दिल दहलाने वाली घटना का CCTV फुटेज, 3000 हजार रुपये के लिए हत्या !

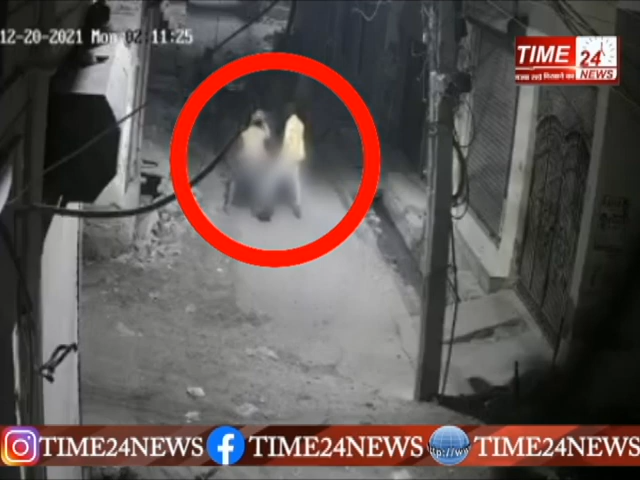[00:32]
जानकारी के अनुसार जांच में पता चला कि पंकज और जतिन नाम के दो दोस्त एक बड़्डे पार्टी से देरात करीब दो बजे वापस लोट रहे थे उसी दोरान संगम विहार श्वेत्र की एक गली में कुछ दबंगों ने उन्हें रोका और अपनी कीमती चीजें उनको सौंपने को कहा